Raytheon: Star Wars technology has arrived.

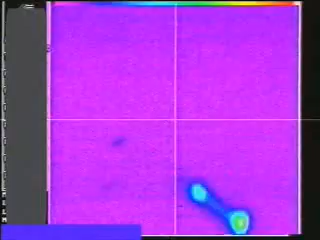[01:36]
destroying two different kinds of aerial threats, one after another.